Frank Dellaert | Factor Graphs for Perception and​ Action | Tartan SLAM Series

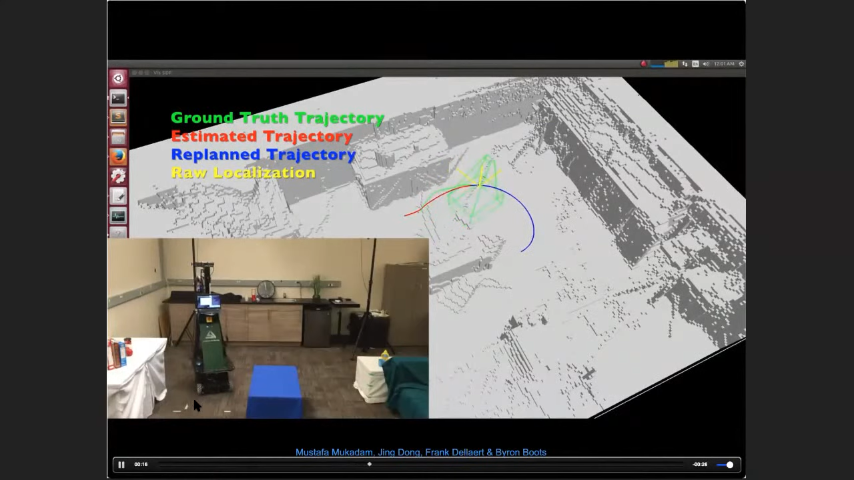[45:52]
Uh, there are not regular wheels. So there are these Swedish wheels on carpet and everybody, anybody that works with Swedish wheels on carpet will, will know that this is a sort of recipe for disaster. You know, your state estimation is very tricky. Uh, so this is where really steep came to it's, uh, it's, it's, uh, uh, you know, it, it, it was really successful there because it,
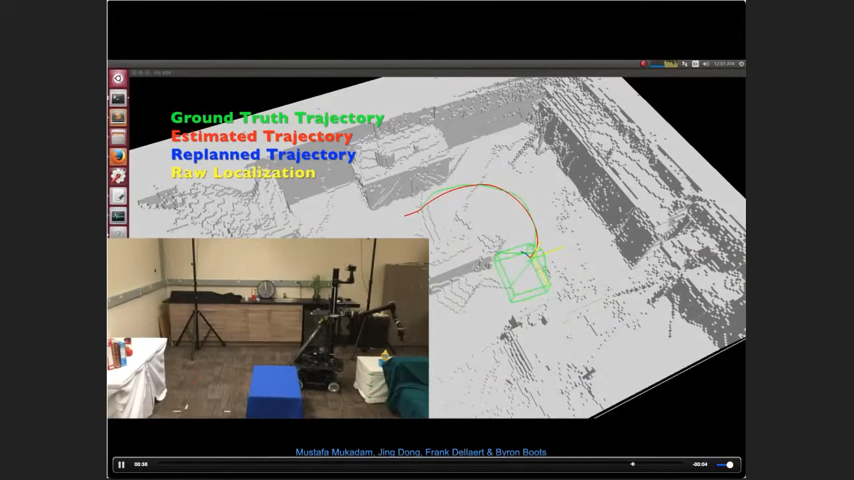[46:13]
it constantly re-estimated based on where we were in the environment. And we planned to then go and grasp, uh, a bottle of, I dunno, this yellow bottle. Um, so this is work with, uh, Mustafa again, and Jing and then, uh, Byron boots, uh, and this was an RSS 2017, but it's also a journal paper in 2018.